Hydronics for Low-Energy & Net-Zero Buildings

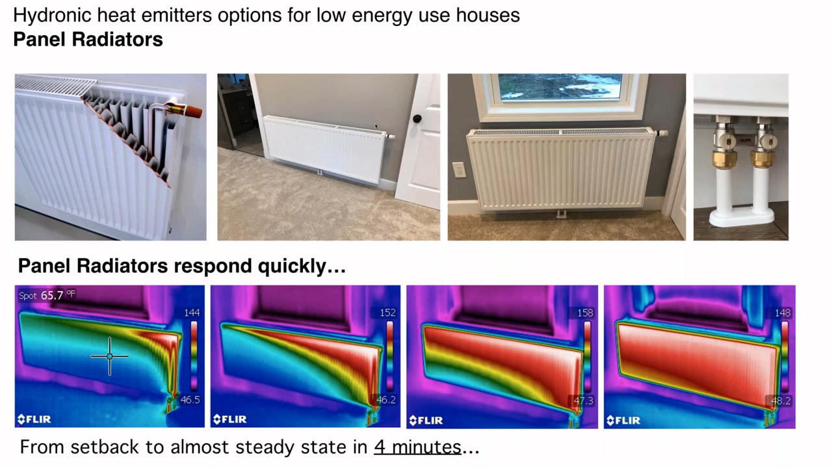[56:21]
On screen: spot 65.7°F
I used a thermal camera over a period of about four minutes, just to show what happens to the surface temperature on these panels as we open a valve on a radiator that previously had been shut off. And you get some really interesting effects there. You can see that warm water spreading out across the upper header and then moving its way down through the channels on the front of the radiator. And within about four minutes, you're you're closing in on a steady state condition. So again, fast response, simple, these hang on wall brackets,
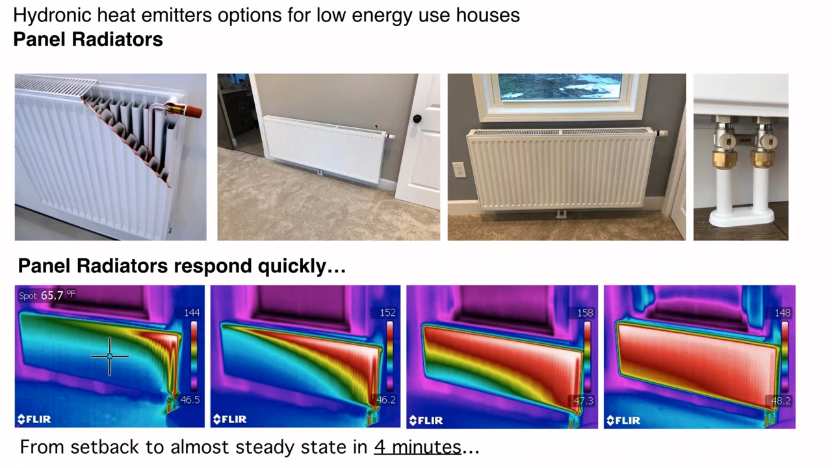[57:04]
On screen: spot 65.7°F
you do again, half inch packs or half inch packs, aluminum packs. I really like these, they're excellent in retrofit situations. But as I say, one of my favorites in new construction as well. Now, again, we talk about low temperature performance of panel radiators in this current issue of hydronics number 30. Adjusting the performance, the output numbers that manufacturers would provide typically at higher water temperatures. How do you adjust that for a lower temperature operation? The bottom line is the panel gets significantly larger at lower water temperatures.